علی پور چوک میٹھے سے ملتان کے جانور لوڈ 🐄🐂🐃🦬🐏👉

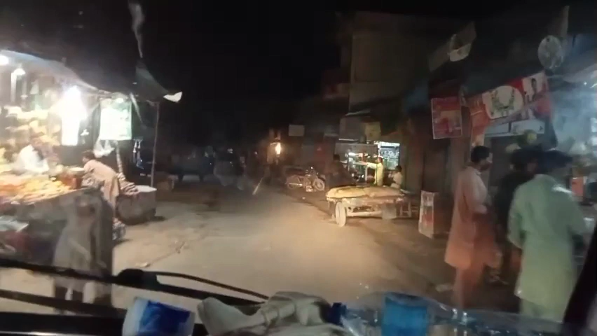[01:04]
जना डी जी का समान चाहत गया से
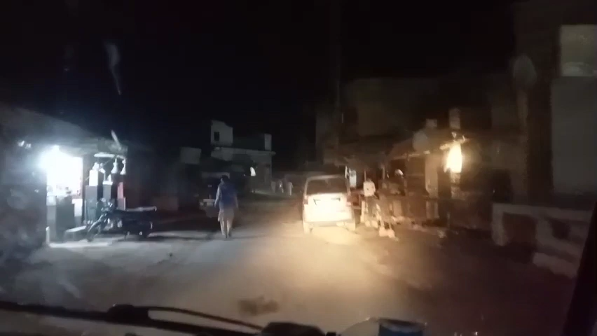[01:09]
वो चुवर वाला इतना आया खड़े देता खड़ा चलो
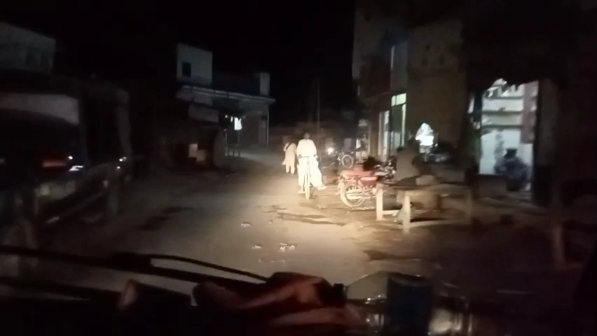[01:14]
बहाँ बदी खड़ा जेड़ा पता तो नजर है या कहना चलो अल्लाह खैर करे बाकी वाला इतना कर निकलते हैं
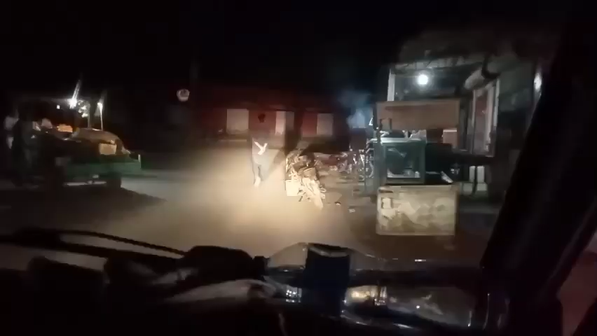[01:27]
चौक को इतों मुड़ने अगले चौक को उतू कर